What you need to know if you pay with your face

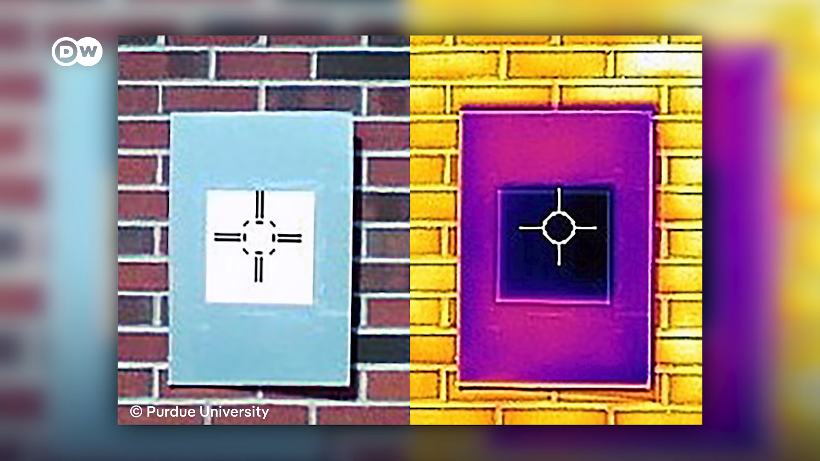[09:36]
Cooling surfaces up to 10 degrees Celsius below ambient temperature.